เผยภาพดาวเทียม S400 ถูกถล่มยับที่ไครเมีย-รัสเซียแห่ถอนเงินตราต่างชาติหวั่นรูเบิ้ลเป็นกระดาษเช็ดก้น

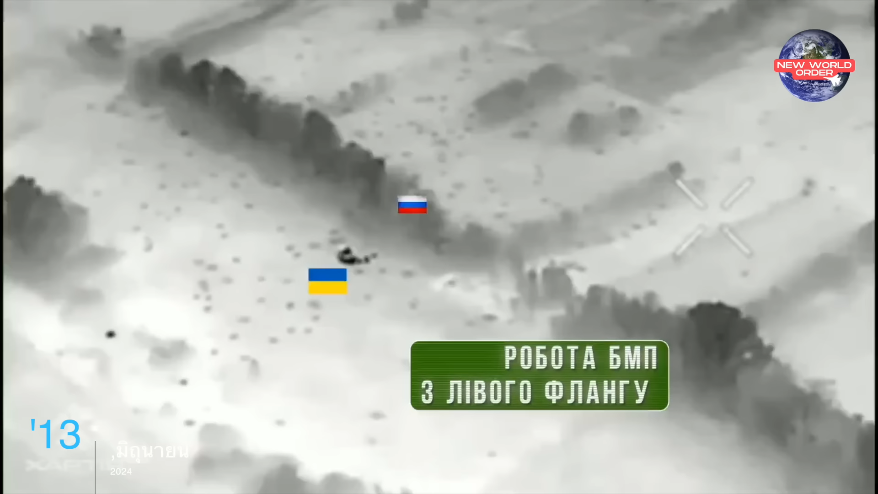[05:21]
โดยที่เจ้ารถกรองยูเก
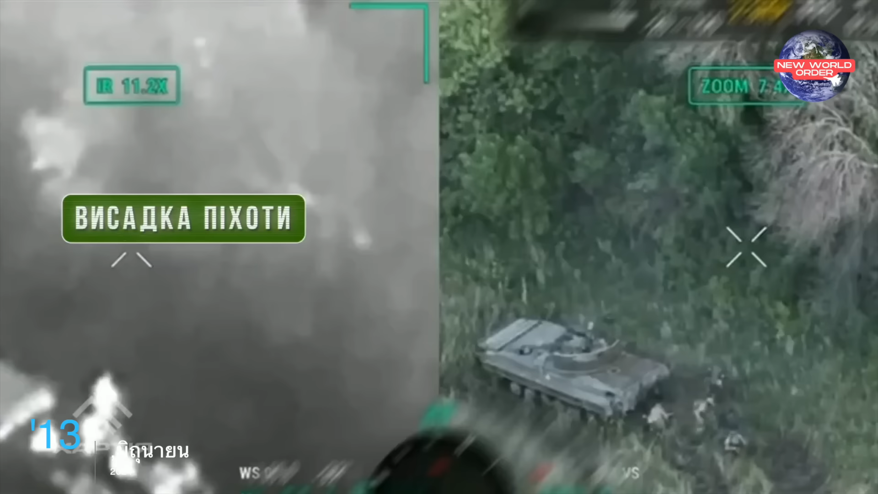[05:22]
ลนเนี่ยมันก็กระนำยิงทลมตำแหน่งที่ตั้งของทหารร
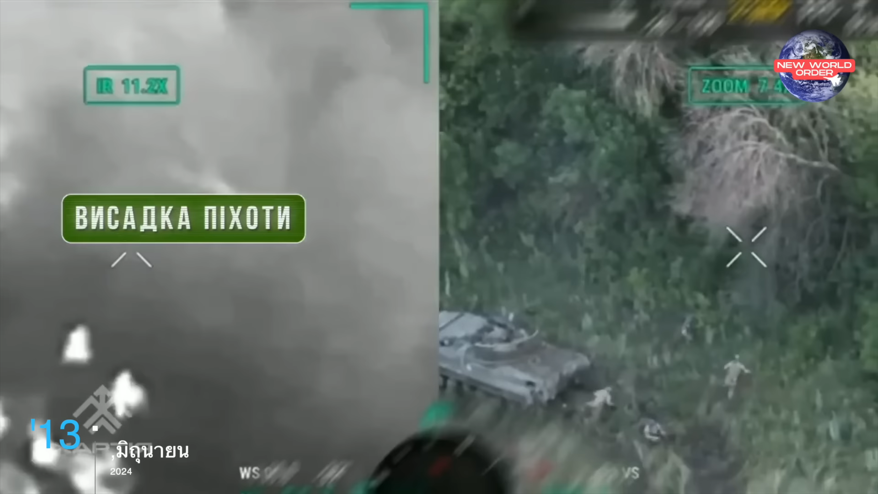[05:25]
ัศเสียอย่างดูเดือนนะครับแน่นอนว่าการจมที่ครั้งนี้ทหานรัสเสีย ที่อยู่ที่บนพื้นที่แห่งนี้ ก็